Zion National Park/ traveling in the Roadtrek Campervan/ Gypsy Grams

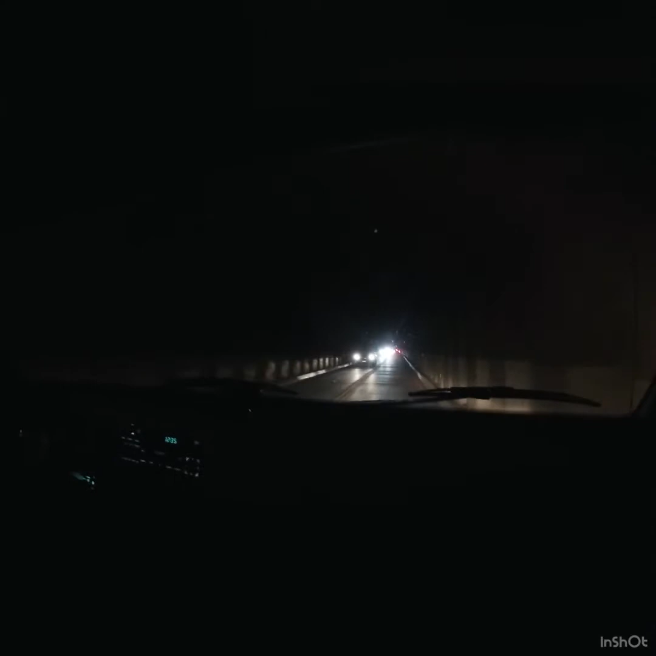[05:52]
Wow, where's your headlights? It's like, oh, this is a long tunnel.